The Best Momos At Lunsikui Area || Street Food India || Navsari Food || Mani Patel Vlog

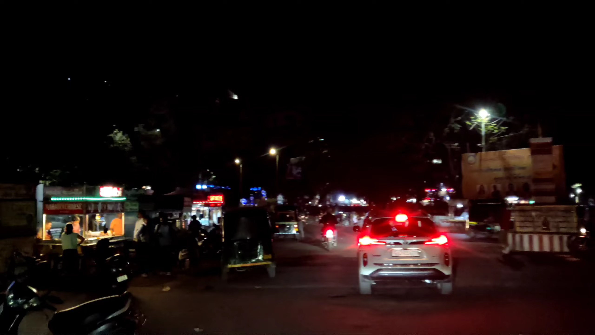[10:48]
वहाँ वैसे तो देखा जाए तो यहाँ पर बहुत सारी ऐसी स्टॉल्स है मुंशीगुई पे।